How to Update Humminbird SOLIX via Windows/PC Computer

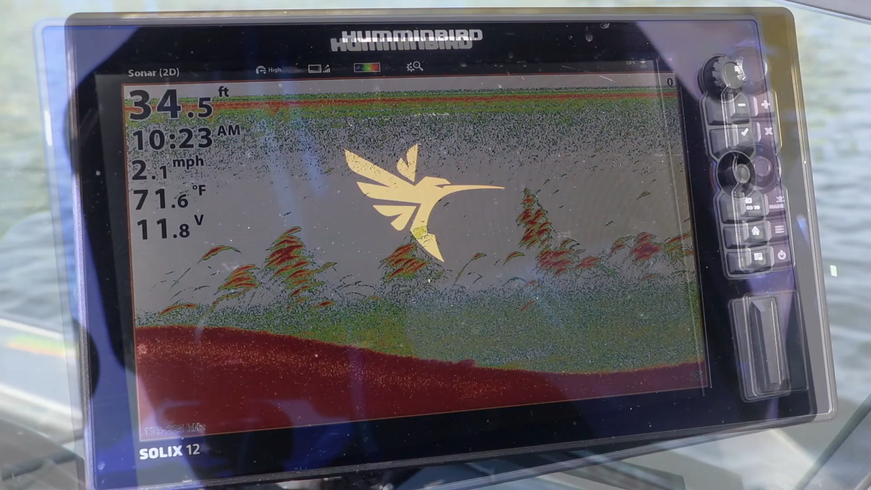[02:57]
On screen: depth 34.5 ft, water 71.6°F, speed 2.1 mph
Now remove the SD card and enjoy all the benefits of the most
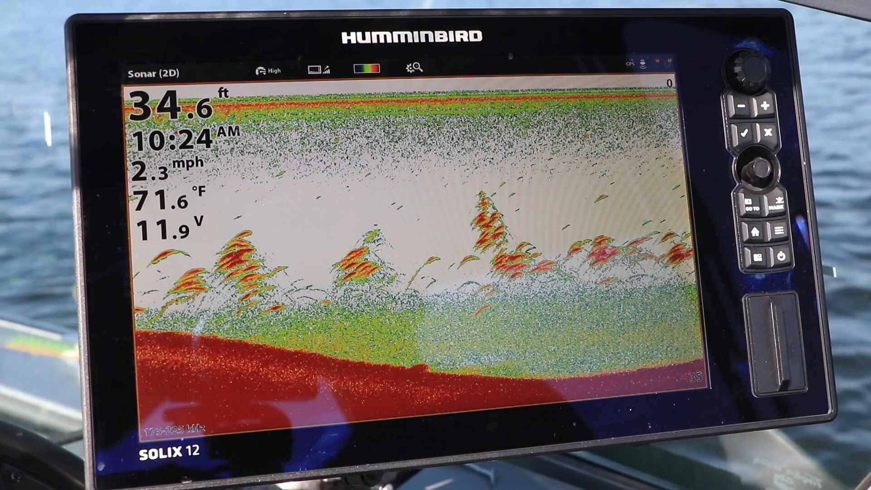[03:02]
On screen: depth 34.6 ft, water 71.6°F, speed 2.3 mph
recent software on your Humminbird fish finder.